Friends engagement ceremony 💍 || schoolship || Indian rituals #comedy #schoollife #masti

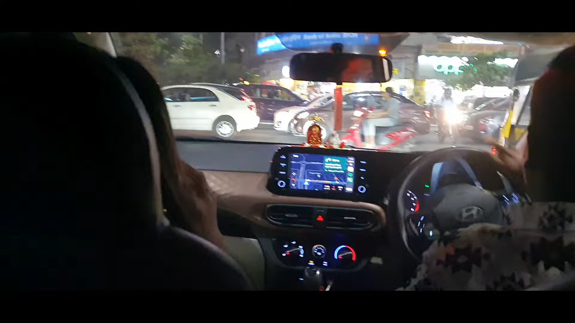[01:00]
वस्ता बोलेला आजून पोचलों ने ट्रॉफिक ते ओड़ी ट्रॉफिक ना